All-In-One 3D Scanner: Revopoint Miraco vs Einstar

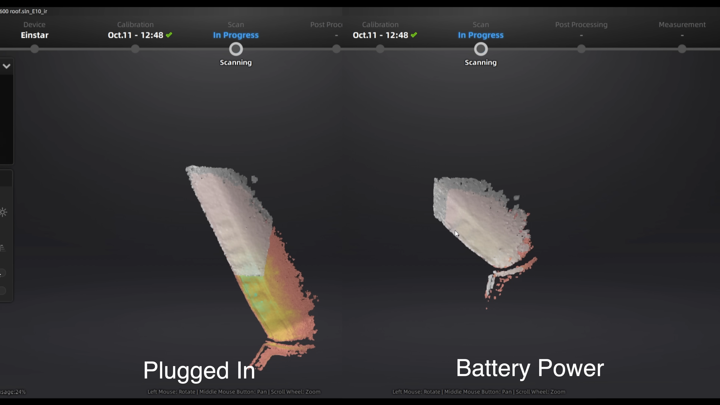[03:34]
My laptop will throttle itself if it's not plugged in, and it is noticeably slower and works at scanning,
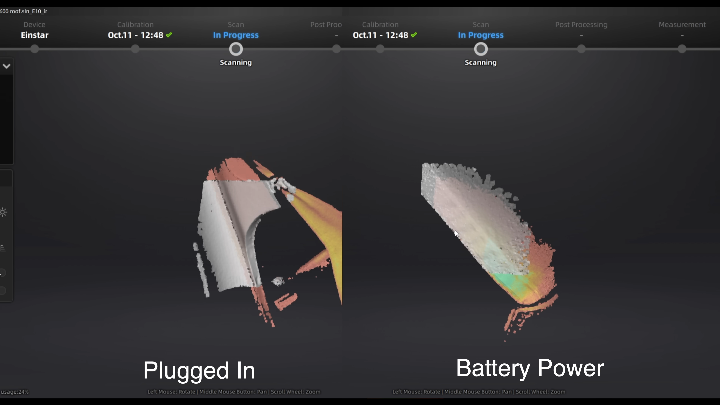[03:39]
which is why I always drag out the power bricks with it. The feedback on scan quality is excellent, giving color-coded scan as you go,
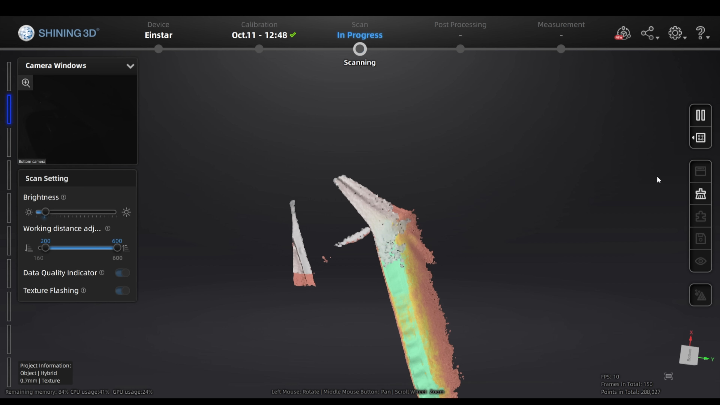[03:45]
and when I get all the way around back to the center of the front, it lined up nearly perfectly.
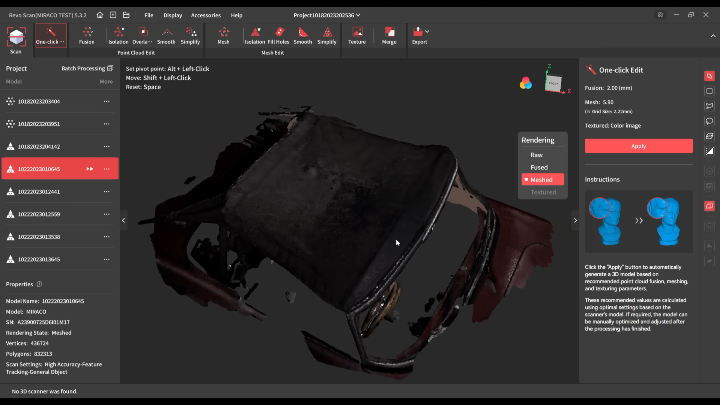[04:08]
It did scan all of the same surfaces, but when it got around to the front, it didn't quite line up.
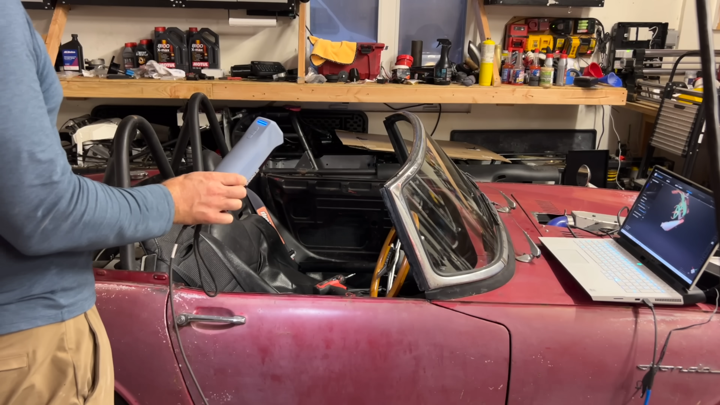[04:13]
I took the top off and tried again, this is kind of on hard mode, since there's less geometry to follow.
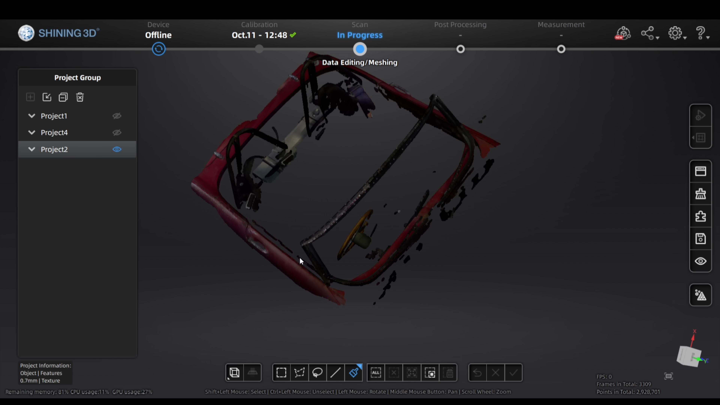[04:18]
The Einstar did great, except the top of the windshield took some careful movement, which is not surprising, there's not a lot of geometry up there.
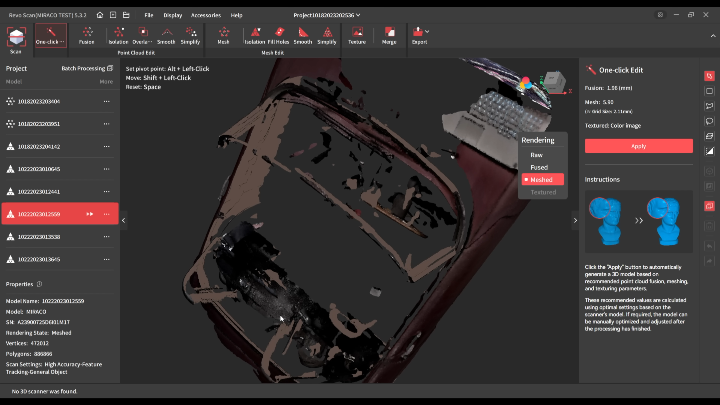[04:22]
The Morocco had a really hard time with the top of the windshield.
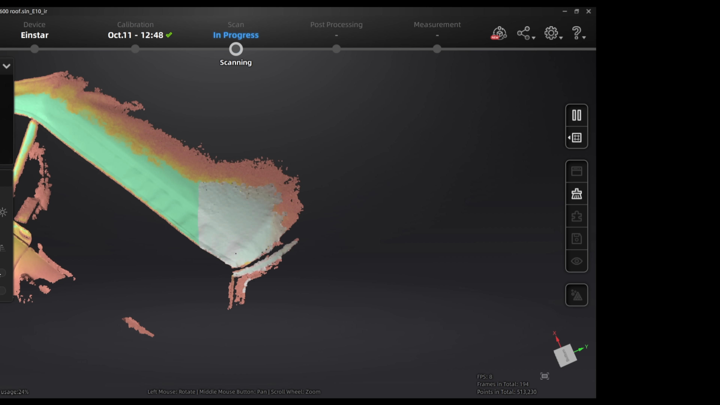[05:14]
Both of these scanners have advantages over previous scanners to help mitigate this problem. I suggested in a previous video that Einstar should have a feature that allows you to undo the last 10 seconds or so of scanning.
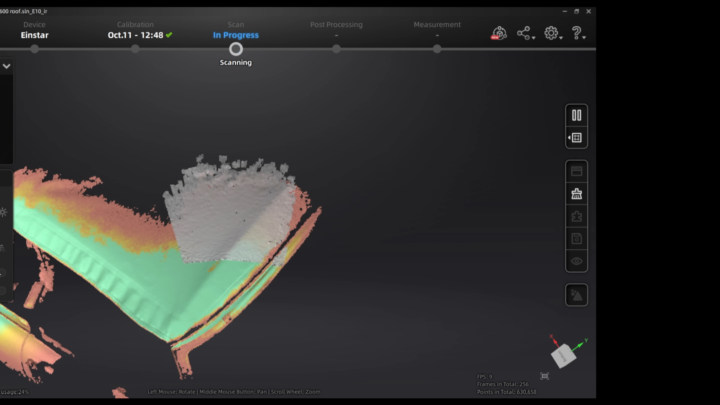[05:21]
Say you're scanning something big, and you get towards the end of it, and it just jumps around and starts dumping garbage data all over your good data.
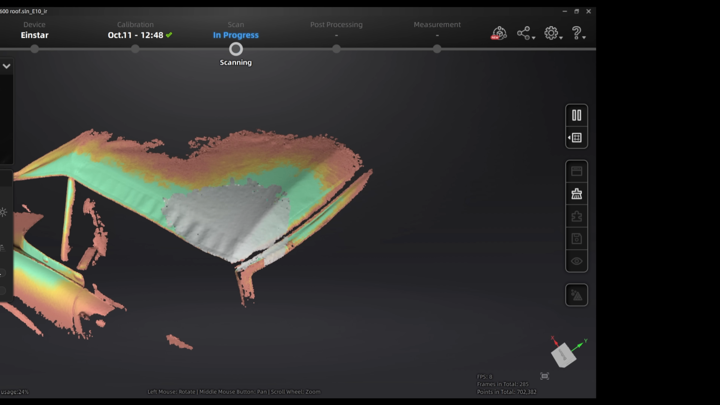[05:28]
It would be great if you had a button that just made it forget the last 5 or 10 seconds of scanning.
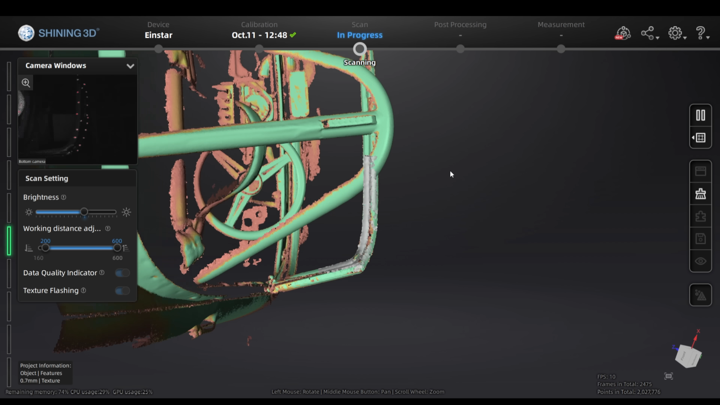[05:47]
The Einstar is much better at keeping its tracking and knowing where it's lost its tracking. It'll start beeping at you and flashing, and you just press the pause button.
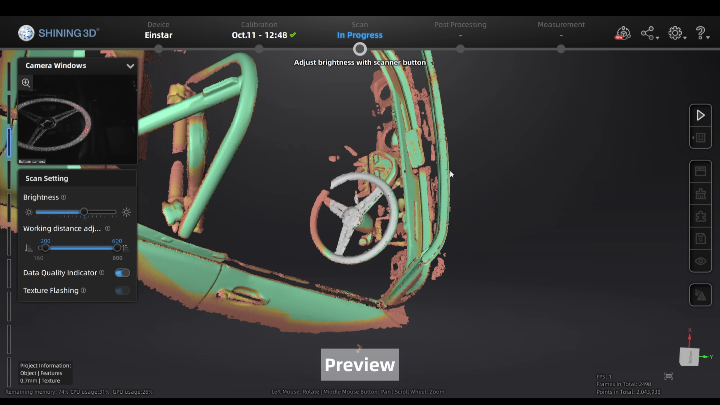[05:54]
You go back to a known area and press the play button, and it gives you a chance to make sure it's in the right place before you press the play button again and start scanning.
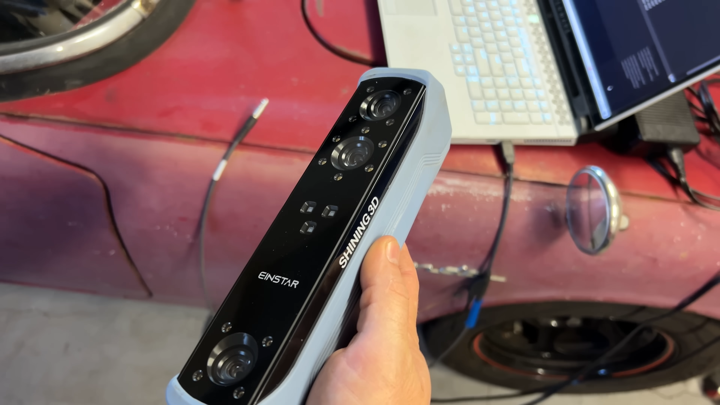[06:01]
When I say pause or play button, I'm talking about this middle button on the back here.
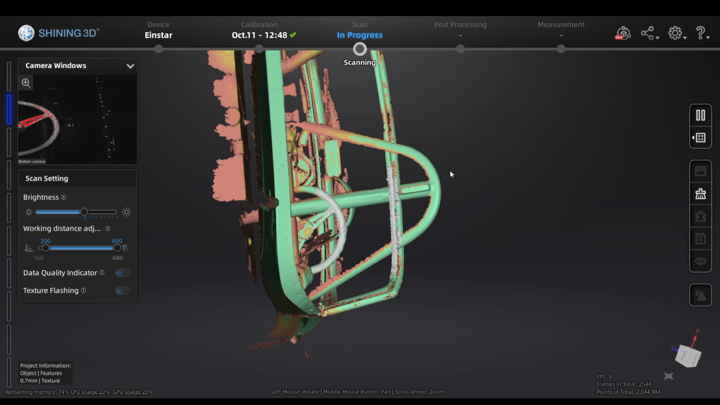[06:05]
The software that comes with the Einstar is also pretty good at stitching together multiple scans. It's gotten a lot better, too.
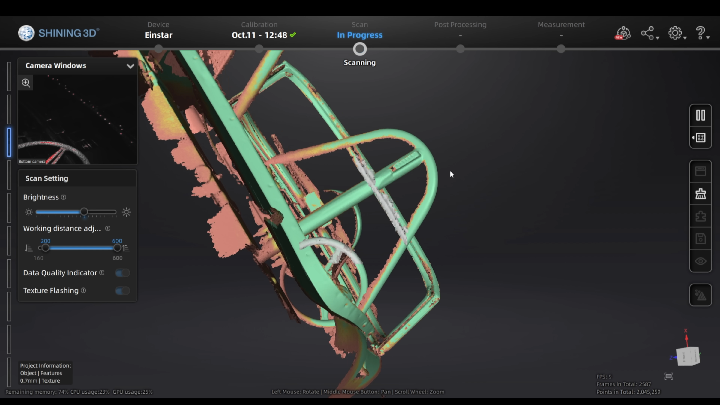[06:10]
It loses its tracking a lot less than when I first got this.
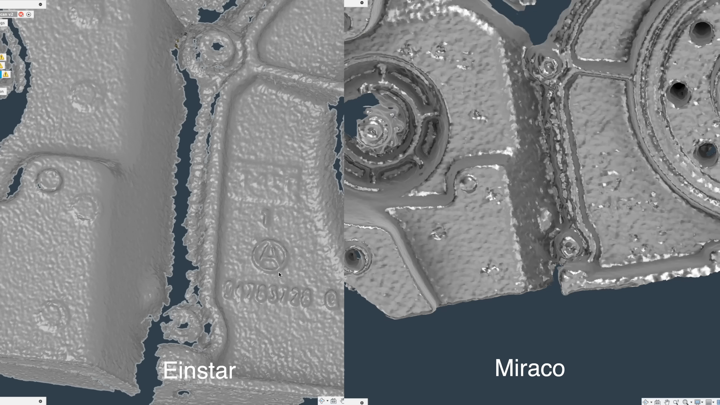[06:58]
The Morocco may also be able to get the data, but it would certainly take much more effort.
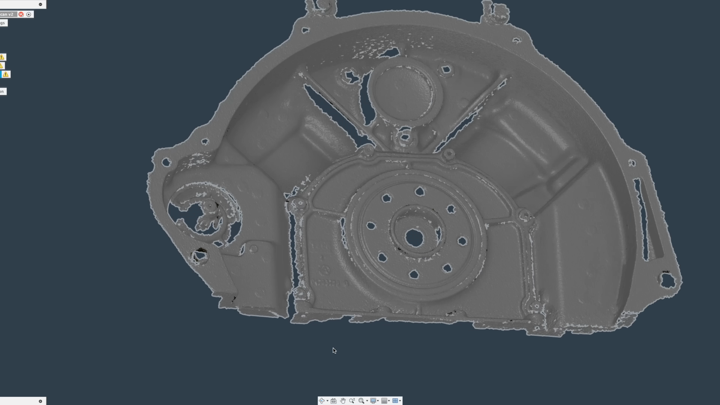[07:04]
They're both not exactly set up for this kind of detail work.